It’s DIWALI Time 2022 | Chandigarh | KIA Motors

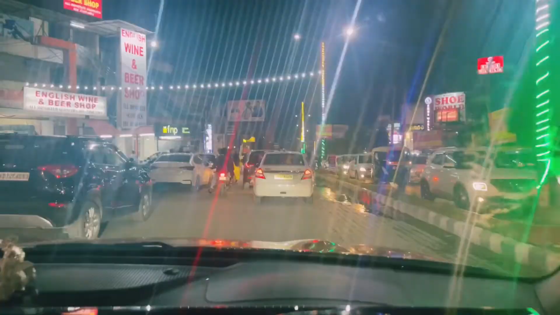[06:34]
सो गाइस जीरकपुर का काम हो चुका है और फिर से वीआईपी रोड से वापसी, अब जा रहे हैं पंचकूला की तरफ,
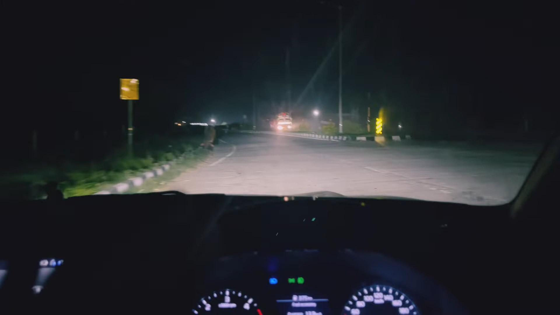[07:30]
निकल चुका है डिनर करके, और आप ये देख सकते हैं हमारे रास्ते में गायें आ गई है, बड़े ध्यान से चलना पड़ता है हाईवे पे यार रात को, स्पेशली ऑन दिस हाईवे, ठीक है। तो अभी पौंटा जा रहे हैं, पहुंच जाएंगे घर हम विद इन 2 आवर्स, डिनर हो चुका है,